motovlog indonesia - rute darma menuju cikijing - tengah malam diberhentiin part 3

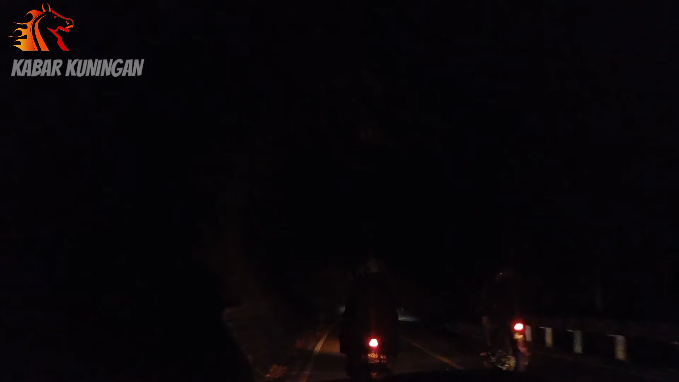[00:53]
Ada penutupan jalan sementara, gantian gitu jalannya, karena ada perbaikan jalan longsoran. Ini udah lama ya, hampir 2 bulan mungkin yang saya ingat sih.
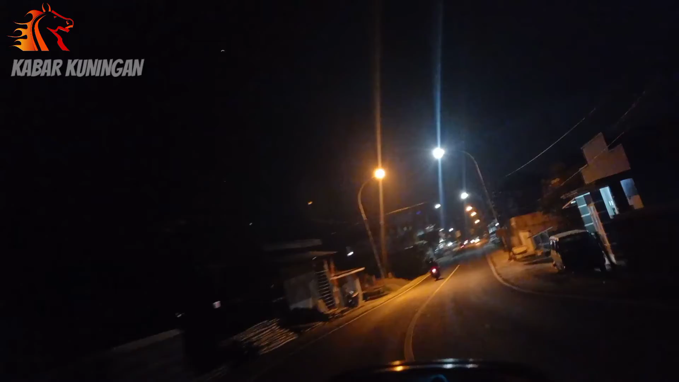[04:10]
Alhamdulillah! Kawan-kawan, kabar Kuningan, saya udah ada di Kecamatan Cikijing, Kabupaten Majalengka, tadi perbatasan. Saya udah ada di Sindang Panji, ini ya. Ini masjidnya gede banget, Al-Furqon, pinggir jalan. Dan sekarang saya menuju Pasar Cikijing.
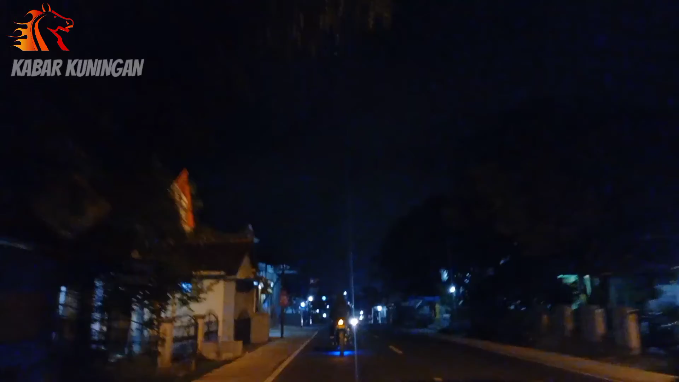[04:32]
Di depan ada motor yang knalpotnya bising. Kita jauhin aja lah, supaya nggak masuk mic. Nah ini Sindang Panji, kemudian ada Cidulang kalau nggak salah desanya, perbatasan langsung dengan Kabupaten Kuningan ya, antara Cipadung, Sindang Panji, Cidulang. Kita udah ada masuk di Kabupaten Majalengka.
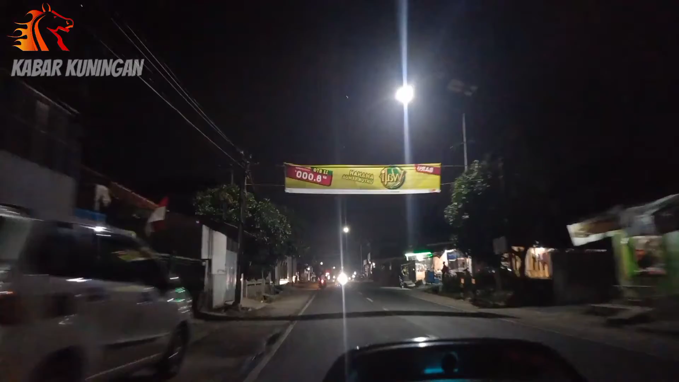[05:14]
Warga tumpah ruah, nikmatin malam, makan-makan. Cikijing ya, rame, pasarnya rame. Geliat perekonomiannya bagus Cikijing tuh.
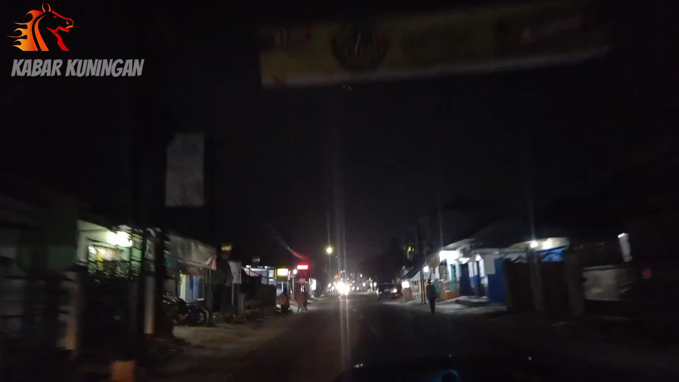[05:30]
Dia ekonominya lancar, gegerak gitu ya.
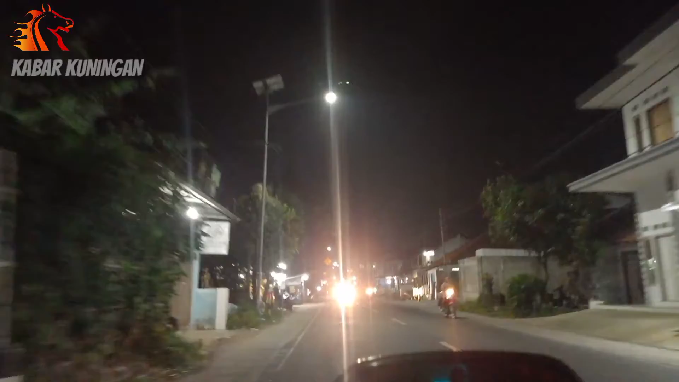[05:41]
saya ngomong terus jadi batuk. Biasanya saya tuh dia menjadi motor tuh menikmatin, ini enggak, karena bikin vlog jadi harus ngomong terus, ngobrol. Tuh bapak ibu, ini Cigijing ya, kalau belok kiri itu ke terminal. Wih, nyalip sembarangan.
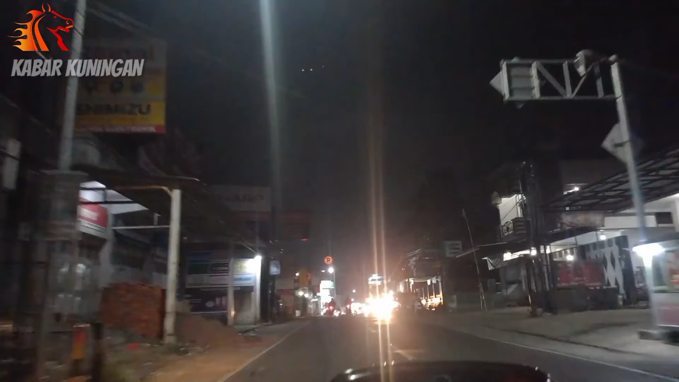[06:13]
Belok kiri ke terminal Cisoka kalau nggak salah. Nah ini pasar Cigijingnya kawan-kawan, rame.